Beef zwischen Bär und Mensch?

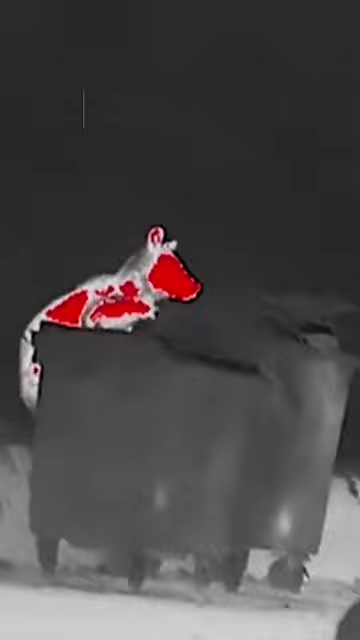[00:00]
In diesem Dorf haben Bär und Mensch richtig Beef. Immer wieder verirren sich nämlich die Tiere in die Bergdörfer.